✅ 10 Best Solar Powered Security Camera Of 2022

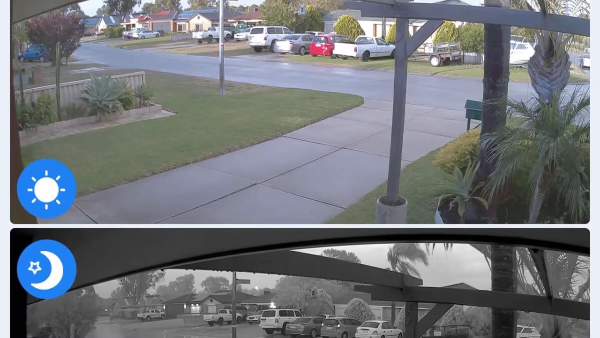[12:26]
smart motion detection and instant alerts the advanced technology of analyzing
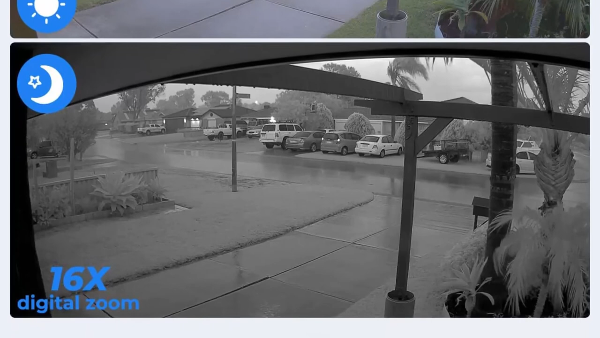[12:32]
person and vehicle shapes offers accurate detection to the cellular security camera thus